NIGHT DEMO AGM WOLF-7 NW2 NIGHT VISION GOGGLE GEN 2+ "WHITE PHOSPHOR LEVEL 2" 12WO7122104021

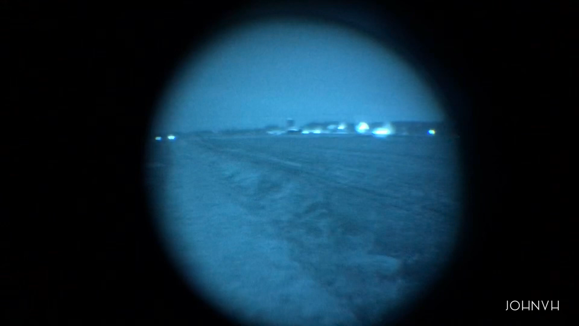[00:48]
You can see the shadow of my golf cart from the moon.
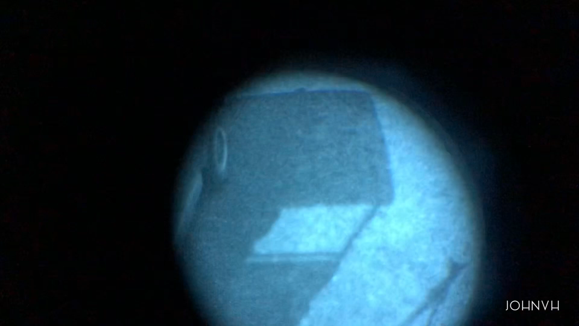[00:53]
But these things are sick. That's a duck hunting blind out there.
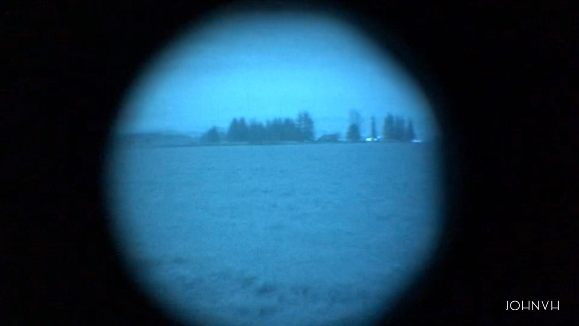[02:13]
It's just a little demo here, but look at Baker. That thing is a long ways away, it's very clear.
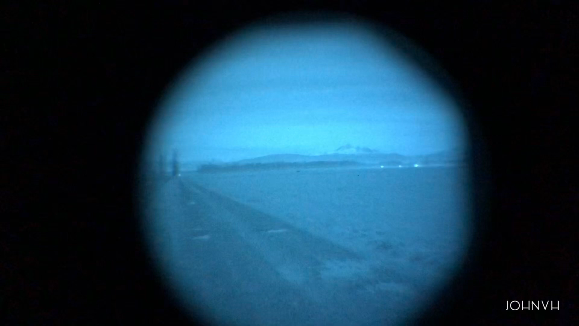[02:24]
Again, like I said, I'm looking up at the moon now, it's pretty bright.